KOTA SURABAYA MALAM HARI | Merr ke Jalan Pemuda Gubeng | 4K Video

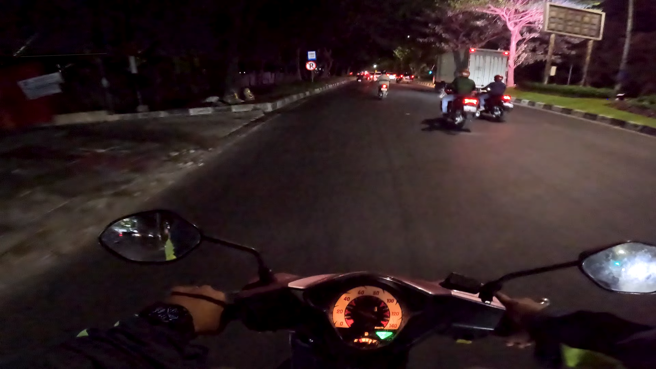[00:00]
Hai sekarang jam 7 temen ini di
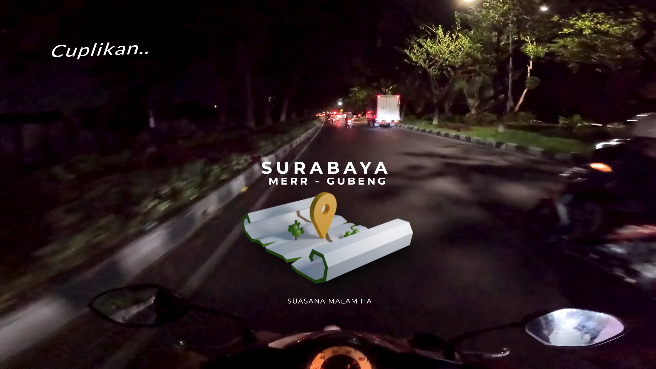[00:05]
merni lampunya ketutupan sama pohon-pohon ya temen ya kita udah masuk daerah Manyar ya masuk daerah
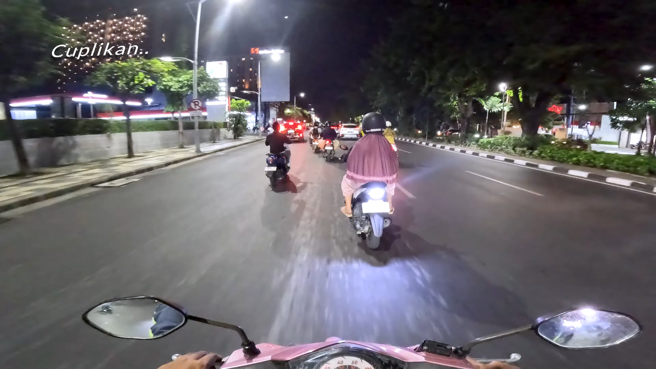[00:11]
Manyar so kita masih lurus aja nanti ikutin aja sampai nanti ke daerah Gubeng baru saya belok kanan awalnya saya nggak mau nge-vlog ya cuman
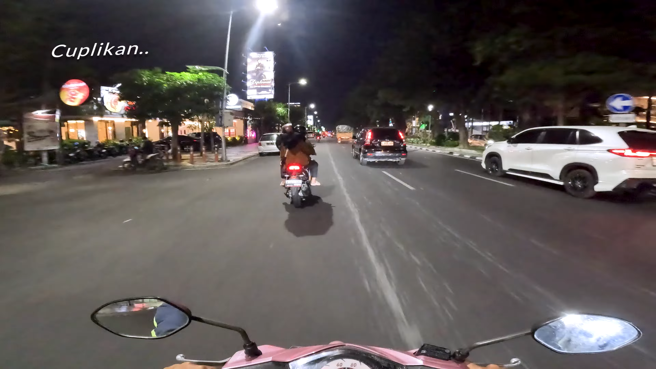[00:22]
pas tadi mau ngeluarin motor saya baru inget nih rutenya rute banyak cahaya nih lewat kertanya jaya kalau mernya masih banyak belum banyak isi seperti ini ya karena inget mau bakal lewat kertajaya sama nanti ada di jalan pemuda ya udah saya nancepin kamera tadi baterainya agak sedikit error
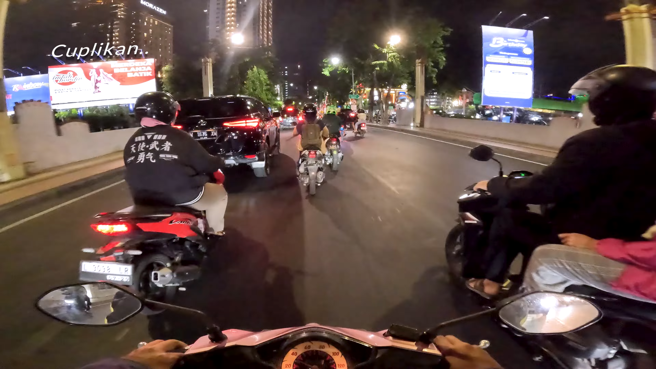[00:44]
mepet ambil kanan nah ini moncasel monumen kapal selam dan itu Delta Plaza dulunya bekas rumah sakit Hai ini komplek-komplek per kantoran
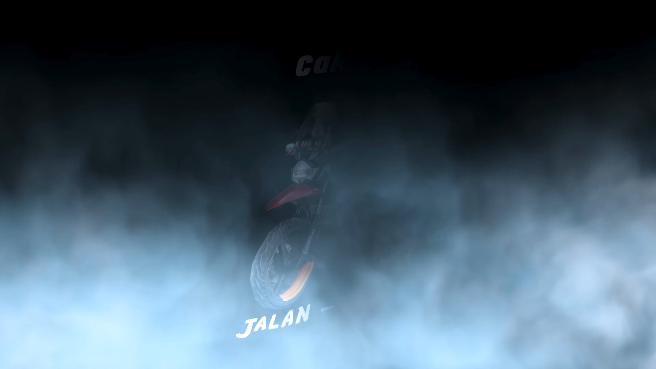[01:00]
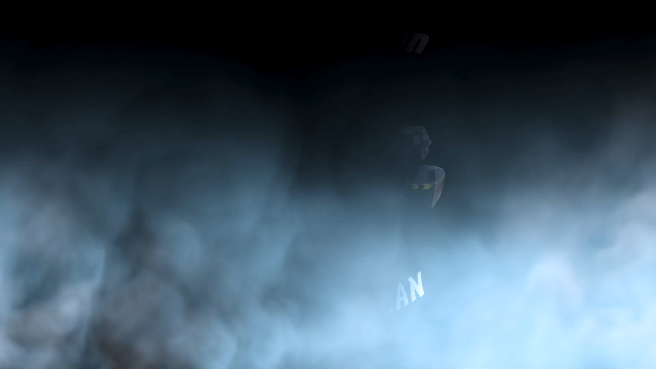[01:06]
Halo guys Assalamualaikum warahmatullahi wabarakatuh
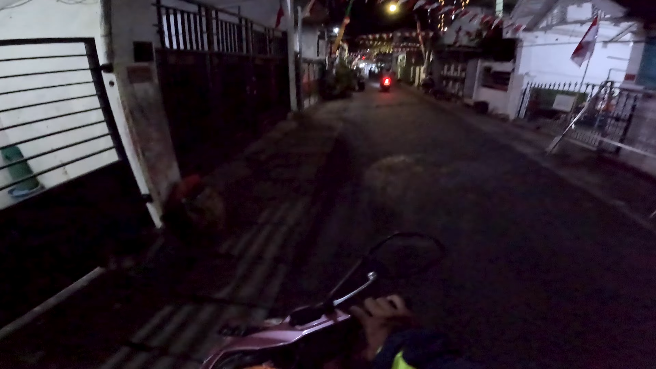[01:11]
selamat datang di vlog Cakson jalan-jalan selamat malam semuanya ini saya start dari rumah Surabaya termen ya ini dari Mer semampir saya mau menuju
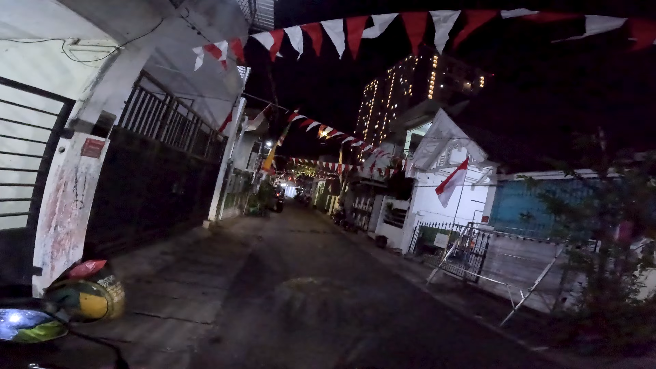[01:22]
ke Delta Plaza ya dan ini agak mungkin sedikit ngebut tapi nggak ngebut-ngebut banget karena
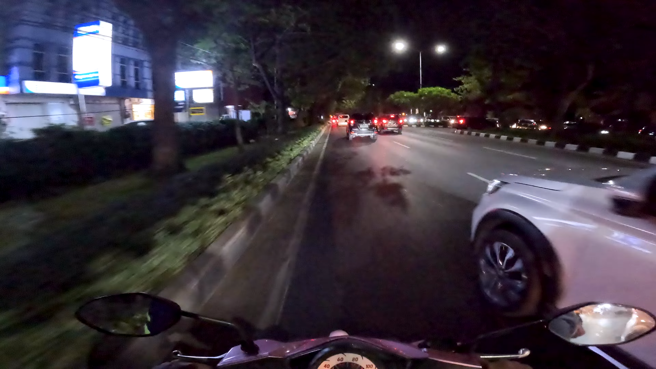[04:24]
oke seperti itu kurang lebih gambaran rutenya dengan waktu
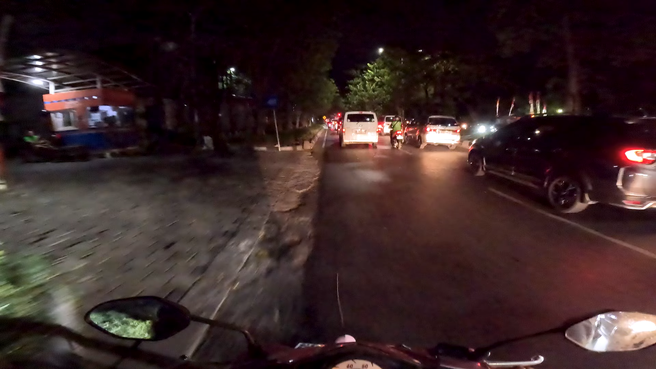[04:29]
tempuh sekitar setengah jam tapi ini bisa lebih estimasi karena macet seperti ini teman kenapa kok macet ya karena memang jam pulang kerja di Amer ini mau yang sebelah sono sebelah sono macet yang sebelah sana macetnya itu orang yang mau pulang ke arah Sidoarjo apalagi sekarang hari Jumat ya besok rata-rata kan masih weekend udah weekend ya sabtu beberapa ada perusahaan kantor yang besok udah libur biasanya puncaknya sabtu sabtu sore ya
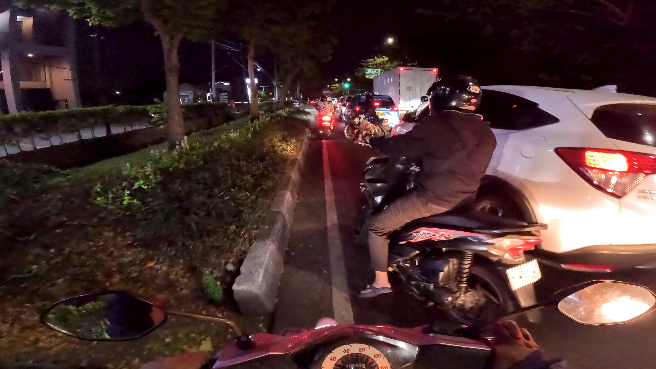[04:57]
ini perempatan mau ke arah ke kanan tuh Arief Rahman
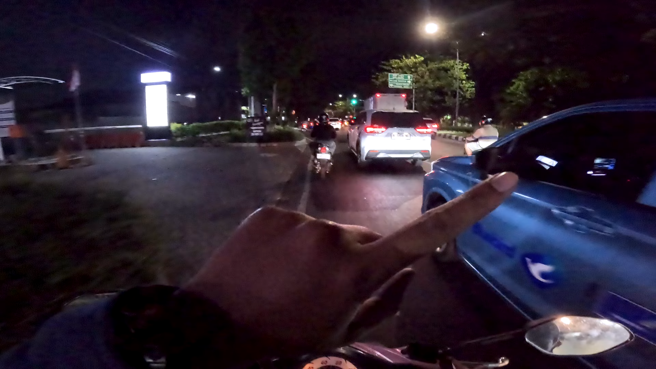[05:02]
Hakim eh sorry-sori ke Semolowaru sana Semolowaru sana Semolowaru juga bisa tembus ke putih juga taman PUPR atau taman insenerator sekarang jam 7 teman-teman ini di Mer ini lampunya ketutupan sama pohon-pohon ya teman-teman ya jadi
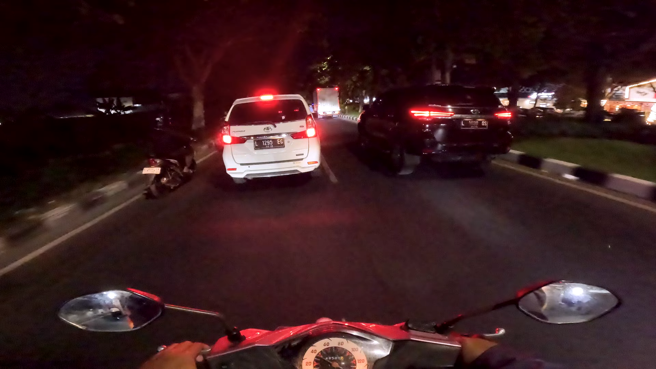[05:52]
ini patut teman-teman ya yang ke arah Surabaya ini gak tau kenapa ini wah keliru ini orang mau makan di ini
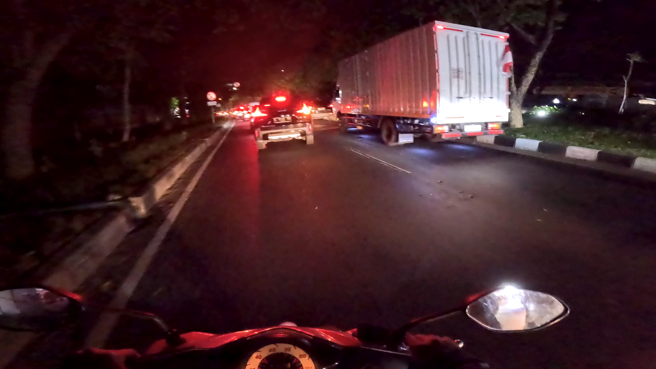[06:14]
orang orang makan di Cahar Soto Cahar
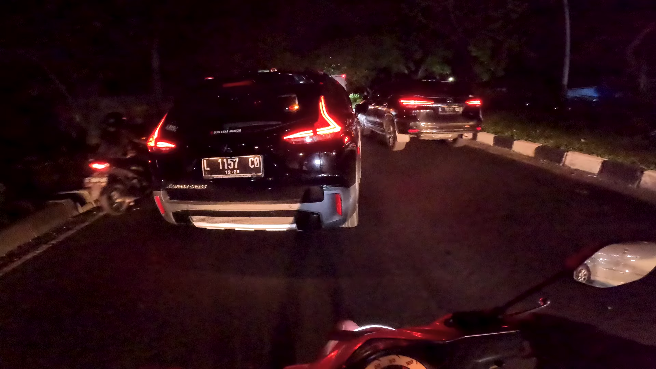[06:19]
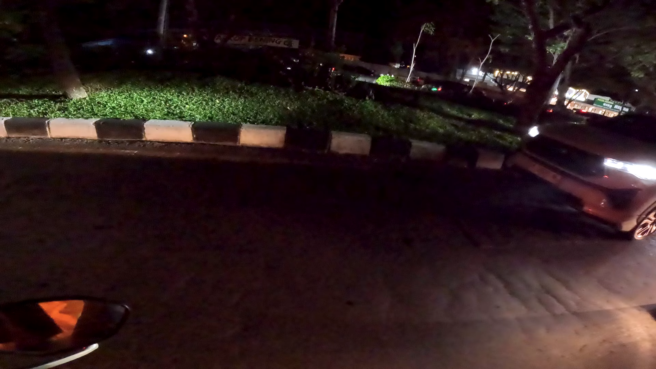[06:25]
ke jebak cuy ini orang pada antri yang mau cari parkiran Soto Cahar luar biasa nih Soto oke kita masih di jalan Insinyur Soekarno-Hatta
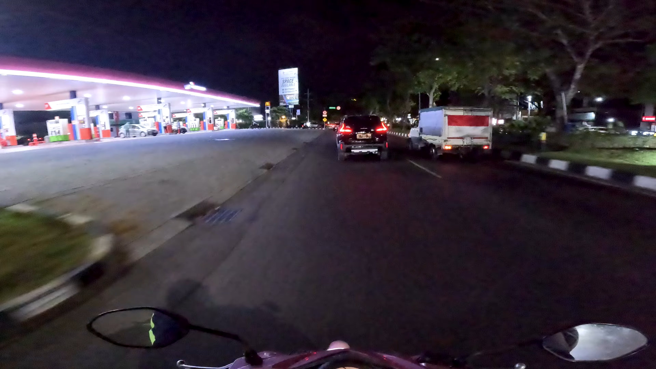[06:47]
eh jalan Insinyur Soekarno tok gak ada Hattanya jalan Dr.
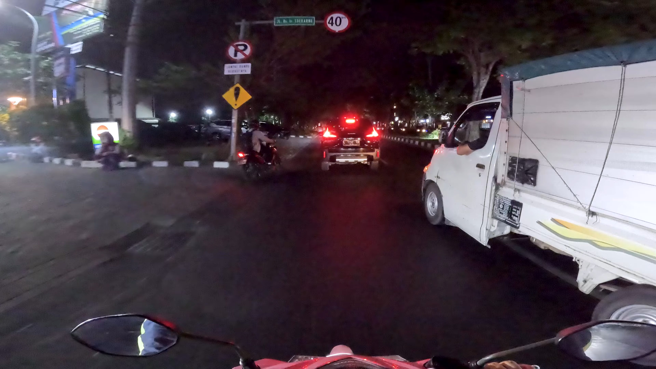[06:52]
Handes Insinyur Soekarno ini pick up ini sama jik cak ya aja jing
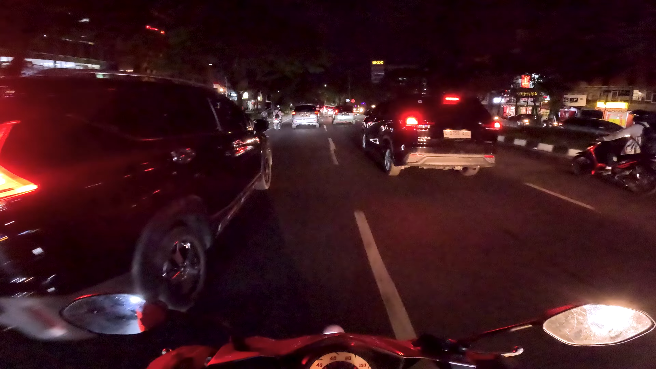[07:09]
buset macetnya panjang banget bro
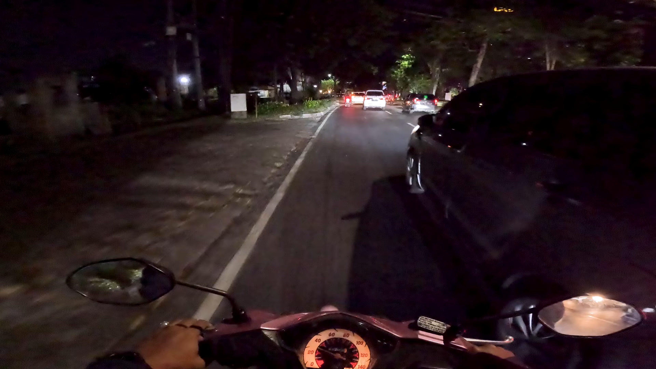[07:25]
ini aja masih perempatan Sukarno-Hatta ini perempatan Arif Ramah Hakim masih belum sana ke arah asrama hajinya ini apa saya lewat Narotama aja ya lewat asrama haji itu sepertinya lebih enak gak kena macet tapi ini ini udah jalan
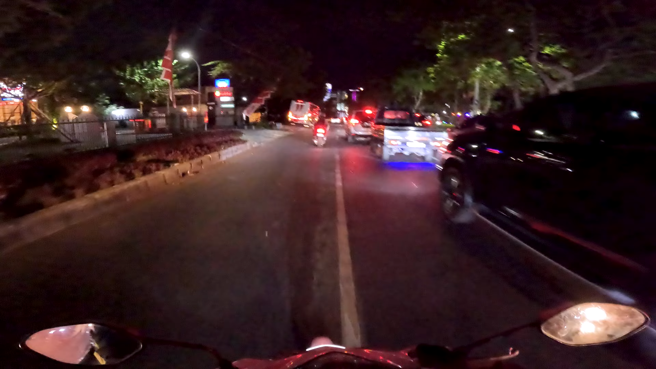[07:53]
cuma salah sananya kalau ke arah Narotama itu arah asrama hajinya jalannya asfalnya agak enak rusak asfalnya asfalnya asfalnya bedanya kalau lewat sini asfalnya mulus cuman lampu merahnya lama banget ini sama macet loh disana nanti itu di arah mau ke lampu merah kertajayanya itu nah
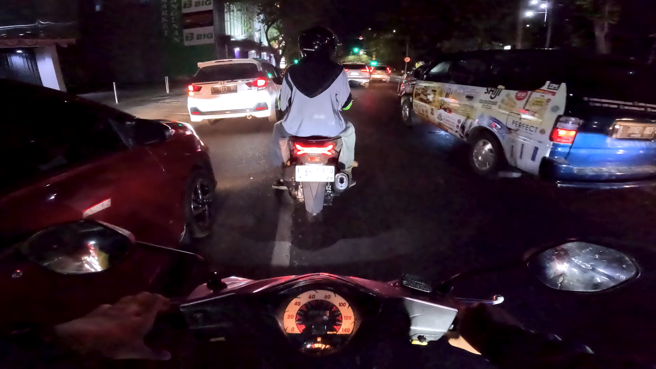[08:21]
yuk gas saya lewat lurus aja karena masih bisa siksak daripada saya lewat asrama haji lebih cepat karena perkiraan gak macet cuman jalannya gak enak asfalnya asfalnya belenek